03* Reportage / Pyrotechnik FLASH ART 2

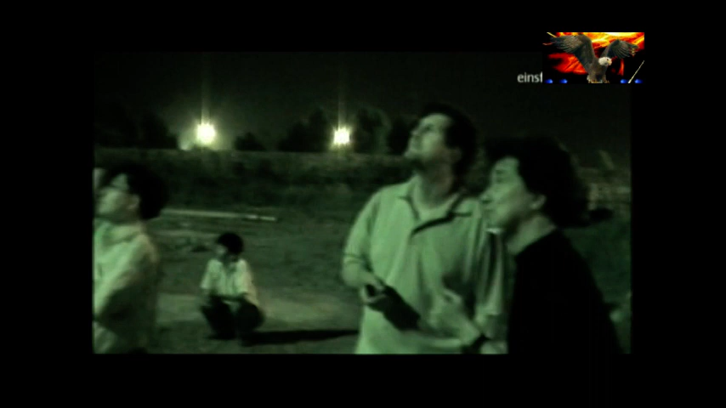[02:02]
Die Nachtsichtkamera zeigt uns aber noch etwas anderes. Die kindliche Freude zweier Männer an ihrem Lieblingsspielzeug.